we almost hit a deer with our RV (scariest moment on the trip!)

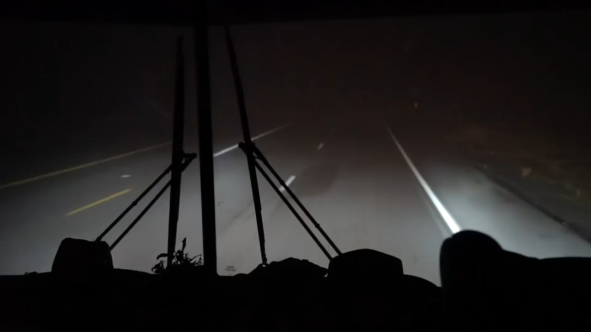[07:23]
Anyone else think this looks like it? No, there's Zoe. She thinks so too. I'm staying at the visitor center. I parked in the visitor center. Look at the fog.